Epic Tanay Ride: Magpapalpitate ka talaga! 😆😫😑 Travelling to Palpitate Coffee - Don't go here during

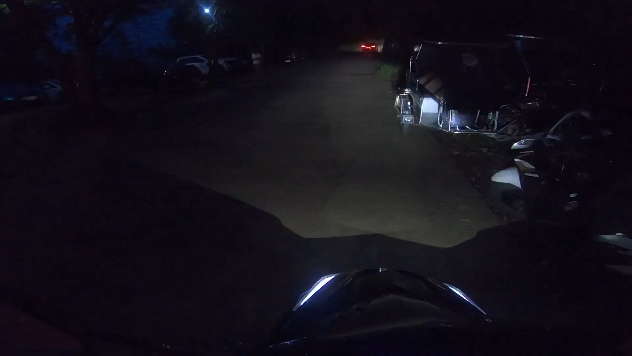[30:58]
Okay guys, so ayan, galing na tayo sa Palpitate Coffee.
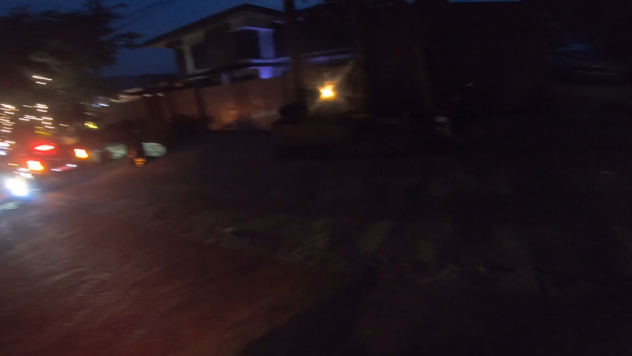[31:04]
Time to go home na, medyo madilim na. So it's 6:33.
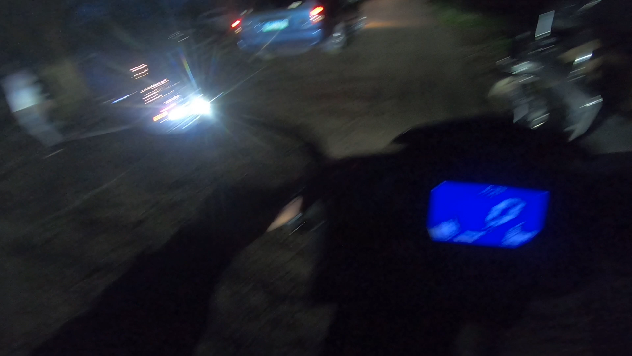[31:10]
Awa na tayo, paunahin lang natin mga sasakyan. 6:33 na guys. So bala ko guys, dumaan ng Morong,
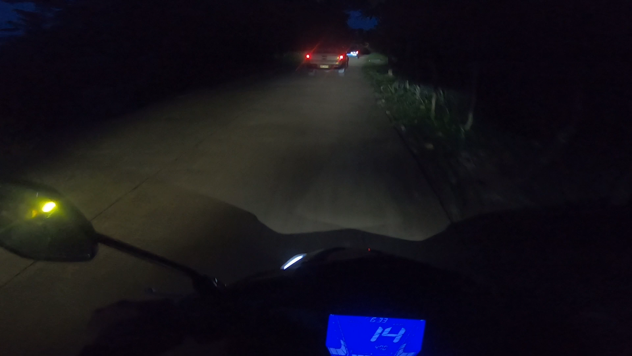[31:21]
Pangono, Binongonan, Angono, para maiba naman yung daan natin. So far, ayun nga guys, gaya ng sabi ko sa inyo, much better kung pupunta kayo guys dito ng hindi weekend.
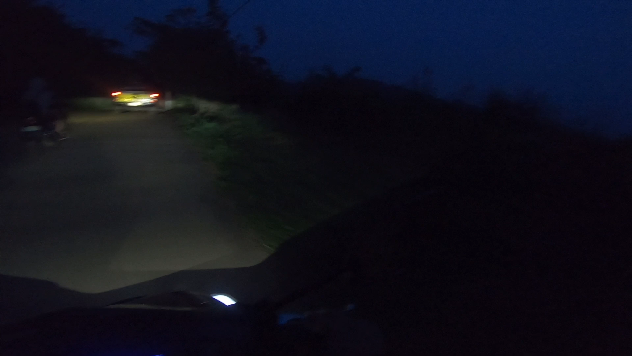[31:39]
So yan, madilim na. Kasi yun nga, sobra 44 minutes yung inantay natin sa cashier.
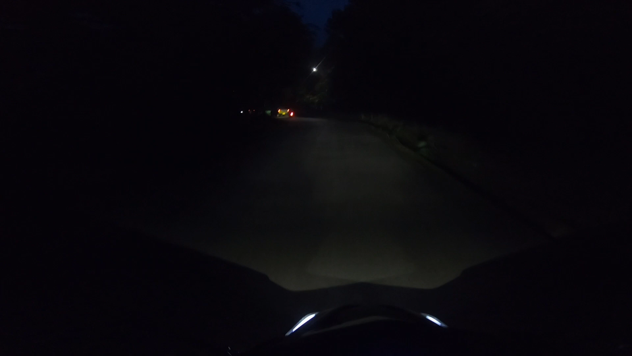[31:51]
Ang daming tao dito pag weekend guys. Maganda yung place, sobra namang Instagramable. Pero mas peaceful tingin ko siya guys kapag weekend. Ay kapag weekdays, mas peaceful siya. So doon kayo mas makakapag-relax. Oops, di pala ako nakapag ano, nakapag, what you call this,
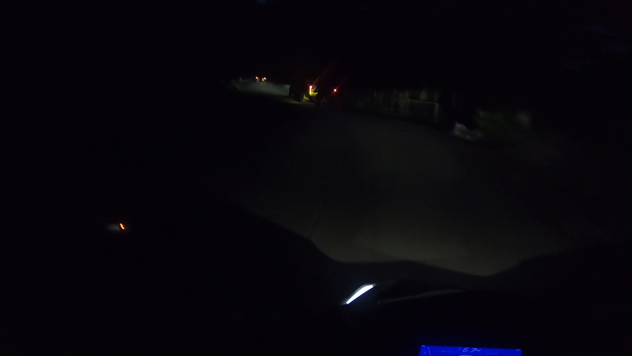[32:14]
gloves. Pero okay na yan. So yan guys, bali dito kayo liliko from Marilake. Kakanan kayo sa barangay Kuyambay, ito yung road na yun. Tapos kala nyo walang masyadong ano, kasi sobrang tamoliblib. Pero pagdating nyo, may ilaw-ilaw rin naman pala.
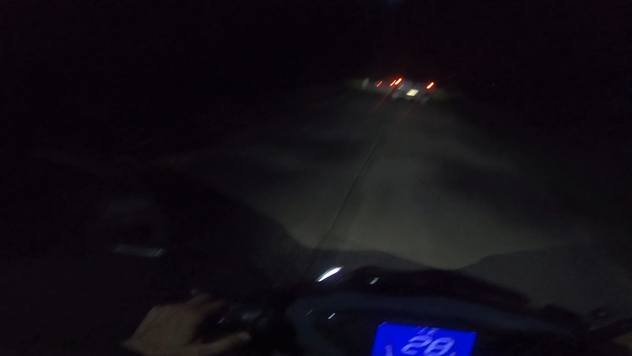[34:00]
medyo nahirapan si Kuya. Ang lamig. Ang lamig na. Ayan guys, naka-high beam ako. All stock pa yung kulay ng yung all stock pa yung ilaw ng motor natin. So yung nakikita nyo guys sa aking harapan is high beam.
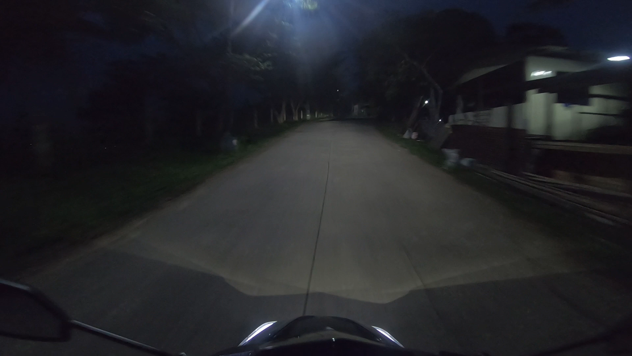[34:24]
Ito ang low beam. Okay, siguro guys, babalik na lang ako. Dito na lang ulit tayo sa Antipolo. Pufag na ba? Since, yan. Ayan, may mga coffee shop pa dito guys, oh. Ayan, may coffee shop pa dito. So, ayan. So, ayun, magkakaliwa na lang ako. Pupunta ulit ng ano, Antipolo, ano.
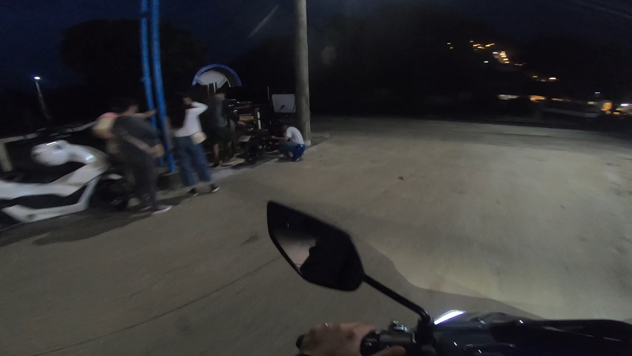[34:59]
Sa susunod na lang tayo para may ibang view naman tayo sa susunod, no?
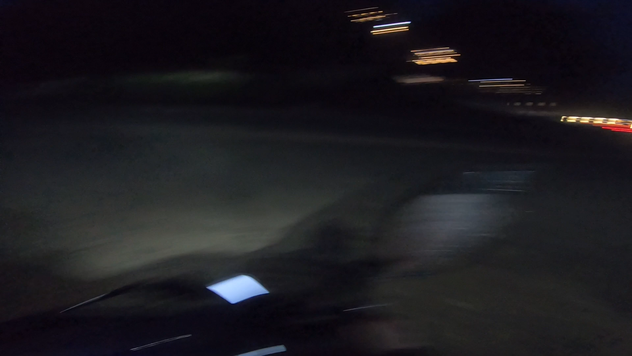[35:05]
So yan, pabalik tayo, pakaliwa, pabalik ng Masinag. Ang lamig. Yan. Pwede tayo mag high beam dito. High beam. Medyo dahan-dahan lang tayo guys kasi gabi na. So yan. Mafog na guys, kung nakikita nyo sa aking camera.
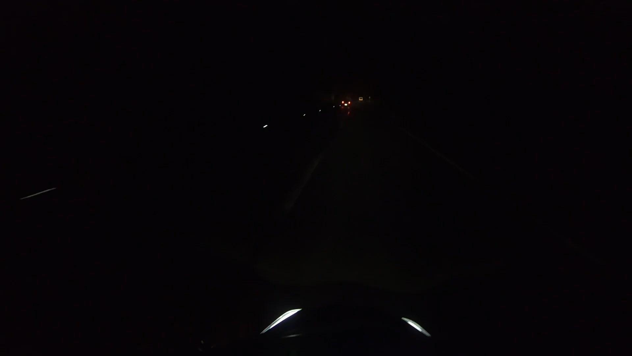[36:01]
Super dilim po. Ay, di tayo magmamadali. Guys, maraming salamat guys sa pagnood ng aking vlog. And pag, yeah, takarating ka sa dulo ng part ng video na to. And maraming salamat.